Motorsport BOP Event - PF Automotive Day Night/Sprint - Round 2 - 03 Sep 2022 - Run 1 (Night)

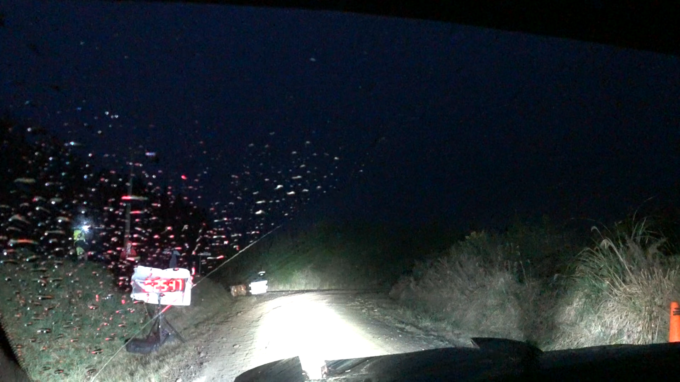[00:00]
Ten, nine, eight, seven, six, five, four, three, two, one, go. Right 90 degrees, downhill straight into a medium left.
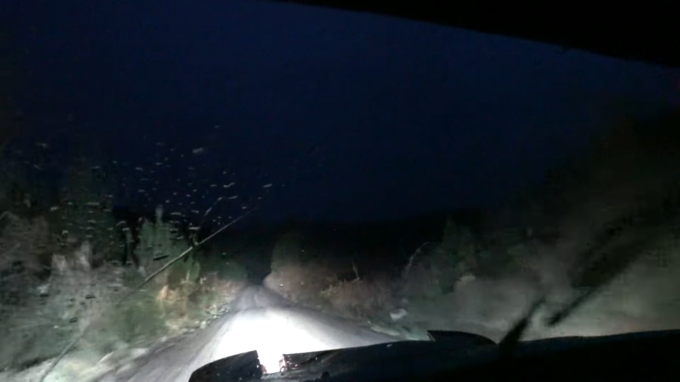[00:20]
Medium right, don't cut. To another right, followed by a medium left and a second medium left.
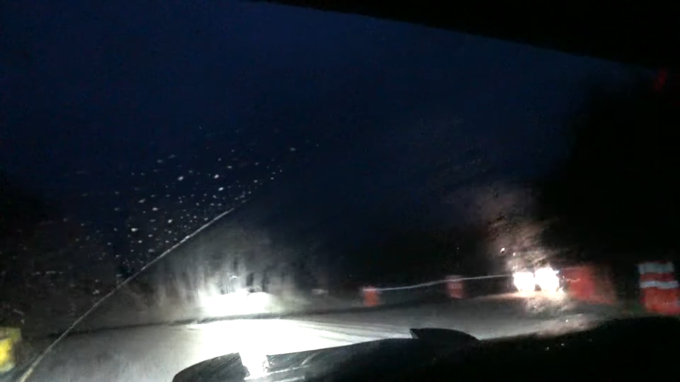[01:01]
Into a right, followed by a left 90 degrees. Then another left, followed by another left and a third left.
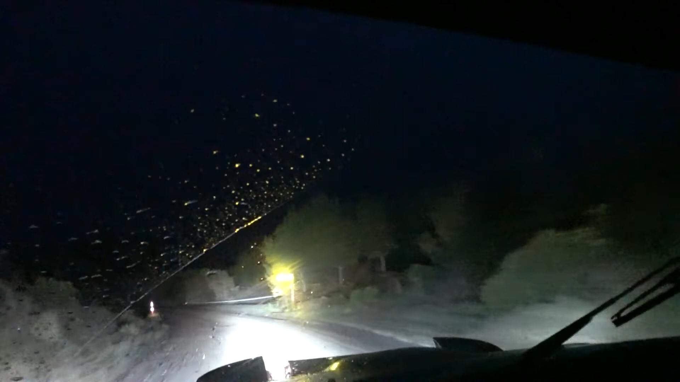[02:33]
Long one. And then two short left-handers. Oh, sorry. One left-hander and then a right-hander.